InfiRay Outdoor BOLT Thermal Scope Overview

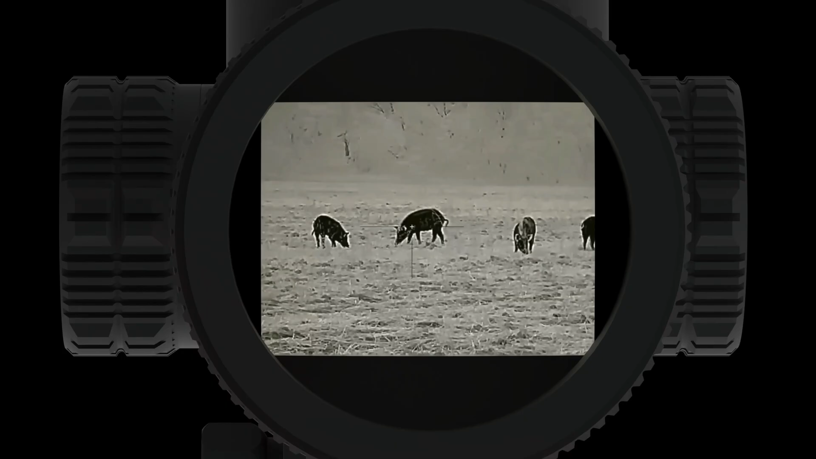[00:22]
All that performance feeds into a high definition L-COS display, guaranteeing that nothing gets left behind.
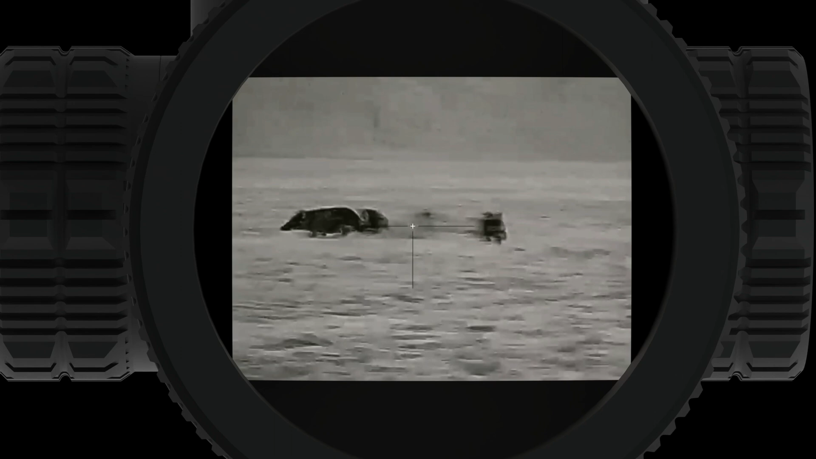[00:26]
The Bolt features a 30mm traditional design and mounts using standard 30mm rings. This paired with a 70mm eye relief, guarantees the most flexibility and unlimited options when mounting to your favorite firearm.
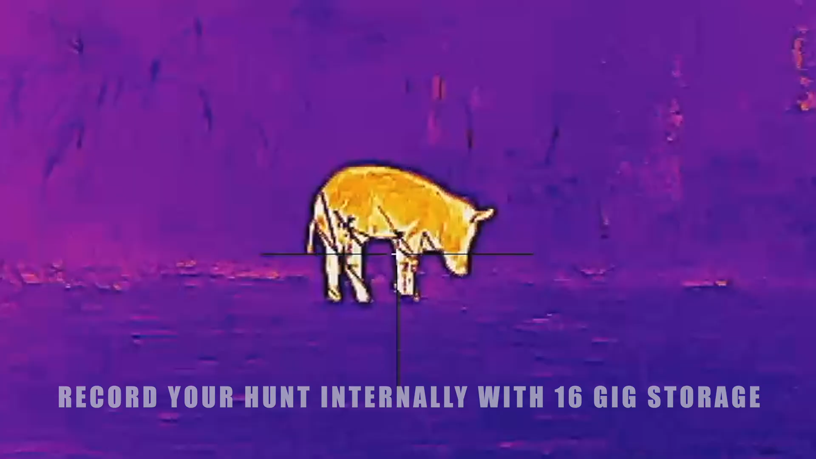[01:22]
allowing 20,000 images or up to 24 hours of video.
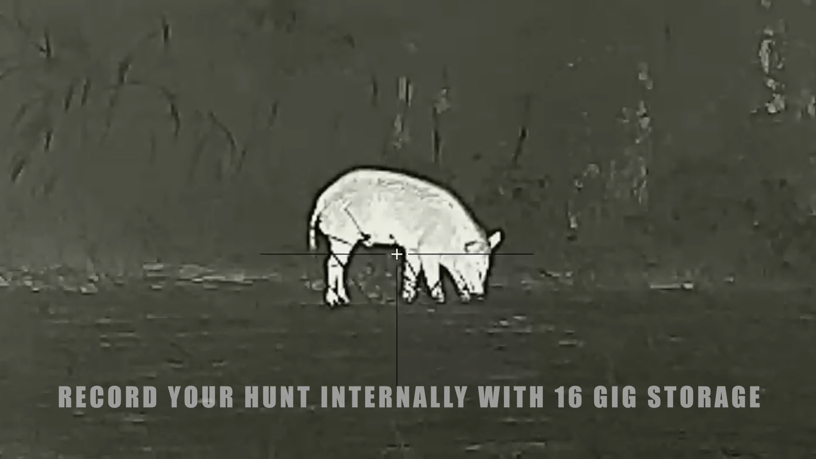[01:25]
Wireless transfer of image and video is also available through our high-speed and stable app.
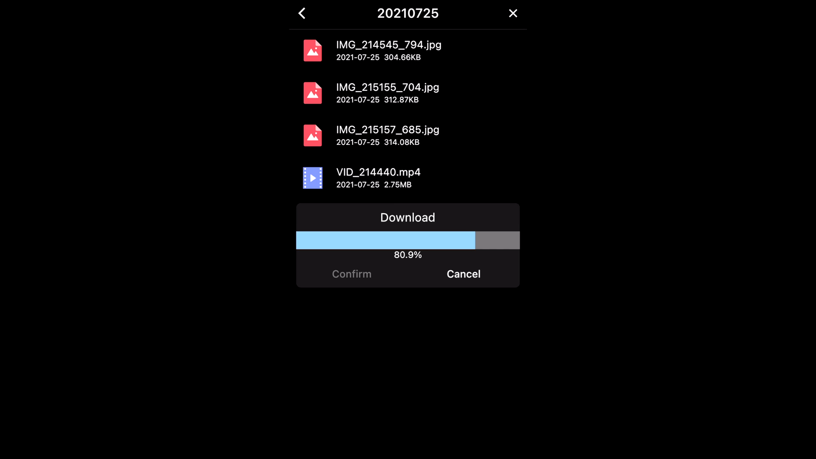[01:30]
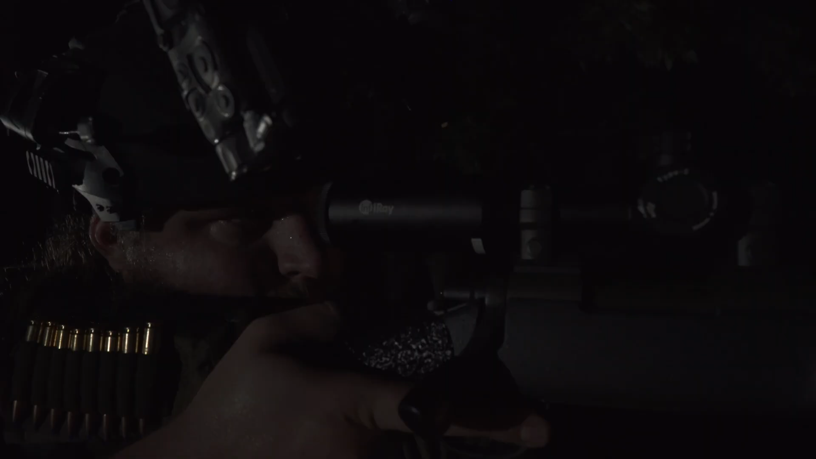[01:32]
Finally, the Bolt supports charging and use in the field with USB power,
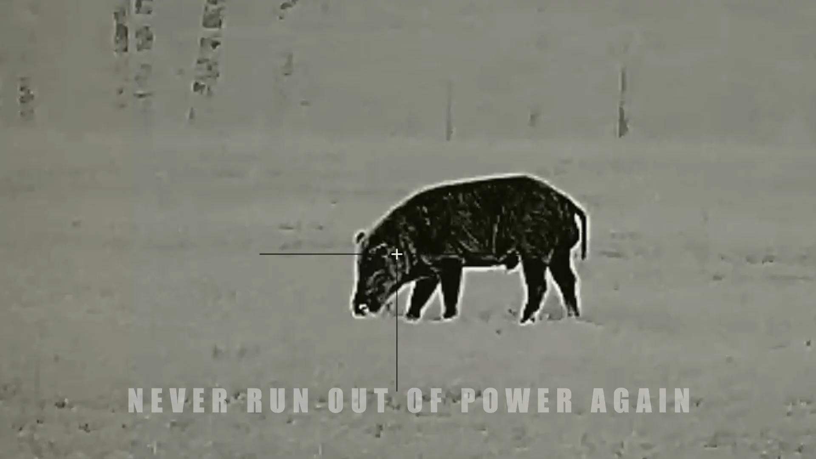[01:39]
guaranteeing you're never without power no matter how long you go on your next hunt.